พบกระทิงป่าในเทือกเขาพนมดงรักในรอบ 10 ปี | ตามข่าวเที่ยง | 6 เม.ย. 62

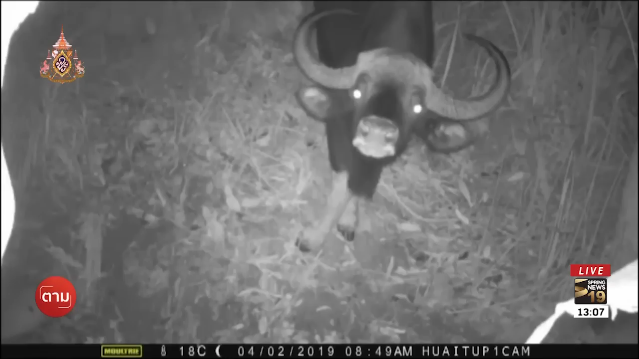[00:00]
ตัวใหญ่เลยทีเดียวมองกล้องอยู่แบบนี้นี่เป็นภาพกระทิง ตัวใหญ่ในพื้น ที่ป่าเทือเขา พนม ดงรักซึ่งเป็นป่าชายแดนไทยกàm phụช่ากล้องดักถ่ายภาพสัดสามารถบะทึกเอาไomsได้แล้วภาพที่ได้ในครั้งนี่ ได้นะ นะ รอบ 10 ปีนายที่คำพรสิงหา ซึ่งเป็น หัวหน้าฝ่ายส่งเส
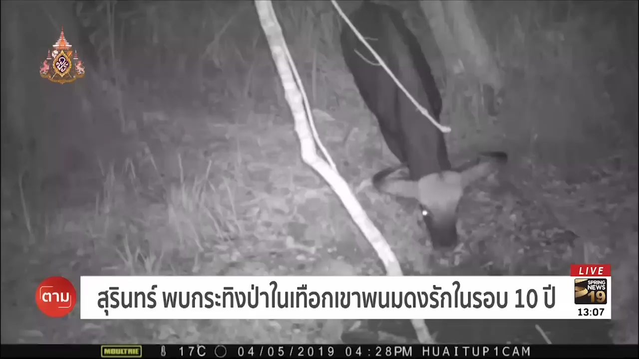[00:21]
ริงวิชาการเขตรักษาพาน สัตรป่า ห้วยทับทัน ห้วยสำราญระบบกระทิงตัวที่พบเห็นในภาพพาสะ